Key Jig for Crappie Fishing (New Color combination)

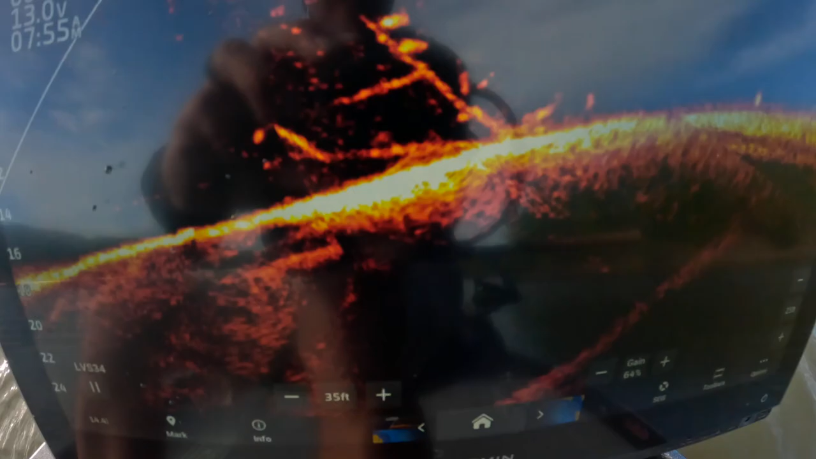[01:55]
we're going to try to catch those fish right there see that right there we're going to try to catch those let's just do that here we go it's always a question
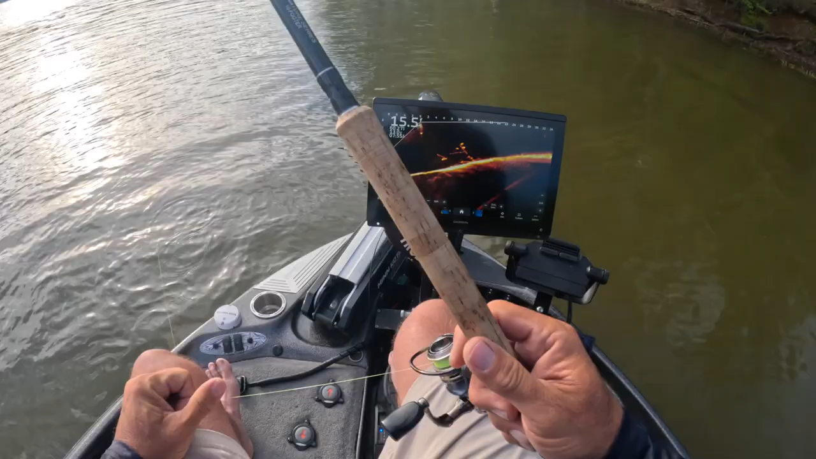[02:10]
like to go down on these type of fish right here with a hair jig personally um but you know if they're active see how it's just swinging in there perfectly look at this he's even turning for it hopefully he's turning for it uh he's just kind of leery of it really people ask me all the time how can you tell if it's a bass or a crappie well obviously the shapes are a little different one's longer one's more like a bowling ball
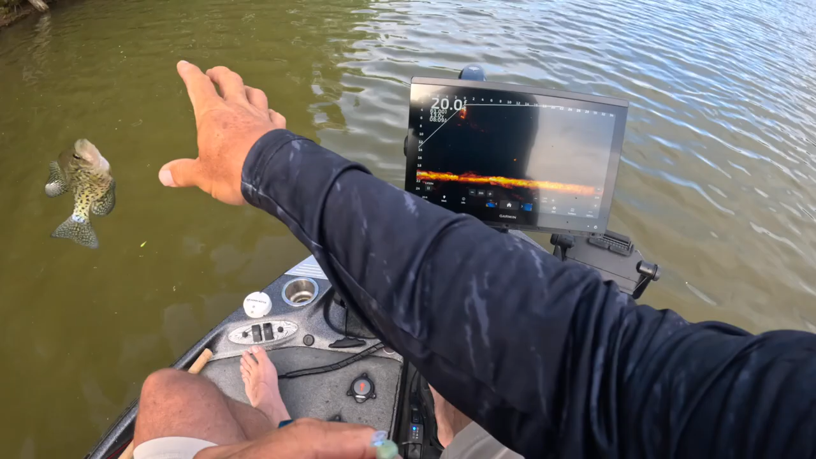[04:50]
so a lot of times outside these spawning bed areas too you will get some roamers so here's a good good example of that roamer there um and of course i love this you know this is tournament fishing right here this is what you're doing all day long at tournament fishing um and uh it doesn't get any better i love it especially on my home lake because we don't get to do it enough really and here he is he's ready to pop it and there it is and
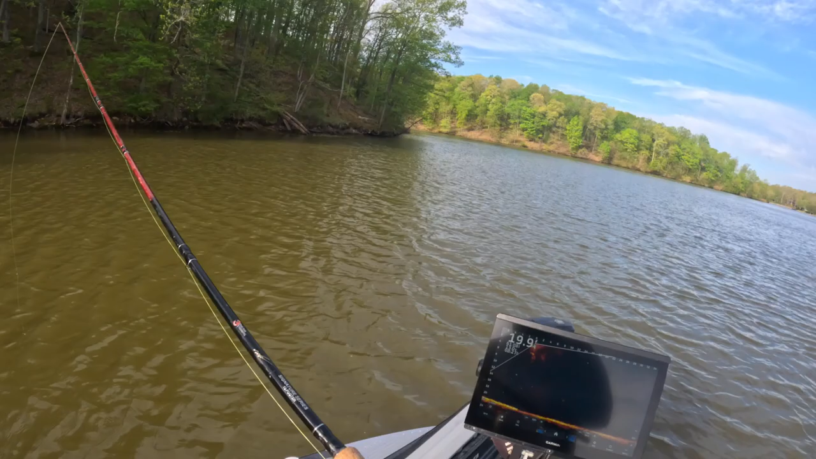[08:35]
think give yourself the edge as i like to say i like to put a dab of that crappie formulation that oil will stay on that hair jig i love it because it absorbs it it actually gives that chanel extra sparkle too so just you know they're inexpensive it's worth having a having to get in your boat in my opinion look at these fish they're just roaming around out here some are more active than the others and certainly you could be casting up against the shallows right now